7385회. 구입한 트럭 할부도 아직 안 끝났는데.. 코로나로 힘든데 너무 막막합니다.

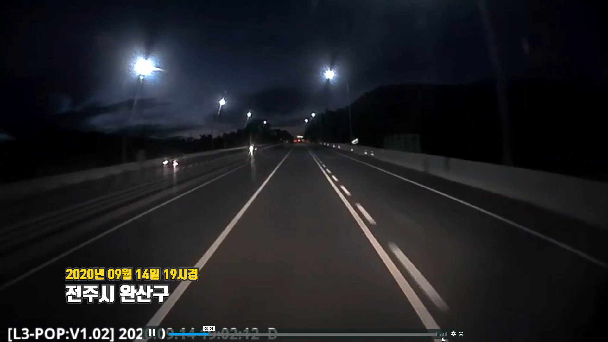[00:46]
2차로 달리고 있는데 저 오른쪽에 공사 구간이네요?
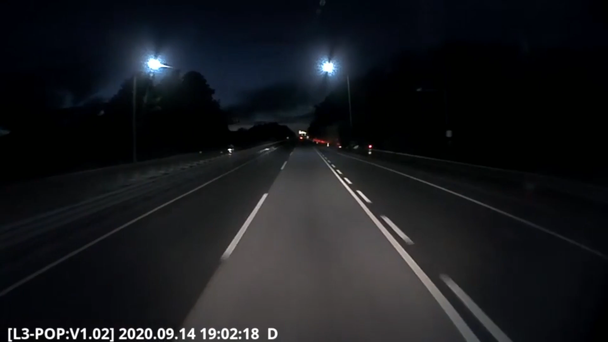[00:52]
공사 구간 불이 번쩍 번쩍. 쭉 가고 있는데. 오...
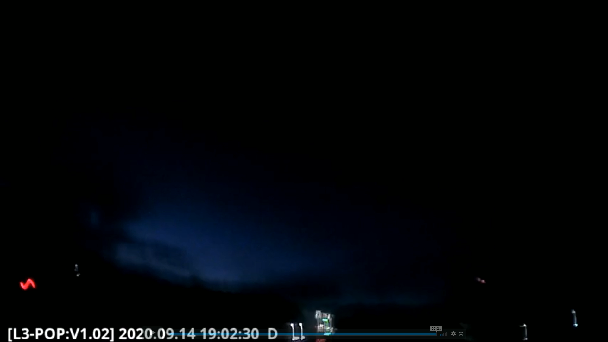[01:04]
앞에 가는 승용차랑 비교해 보세요. 승용차의 이 후미등하고 이 차하고. 자식으로 변하고.
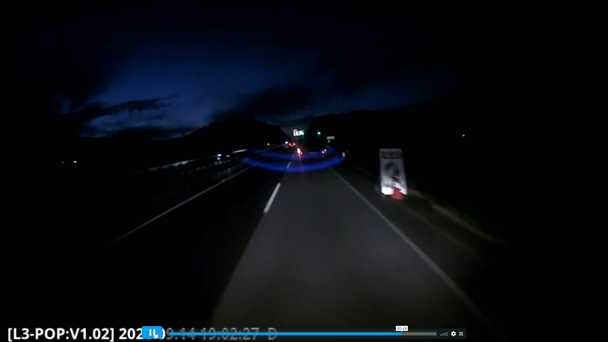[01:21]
게다가 이 불빛하고 쭉 이어지는 공사 구간 불이 타고. 이 불빛 타고 좀 헷갈리셨대요. 위에 푸른 불빛은 잘 보이지 않네요. 저 하늘도 뻘었고. 앞차가 뭘까요? 크레인입니다, 크레인.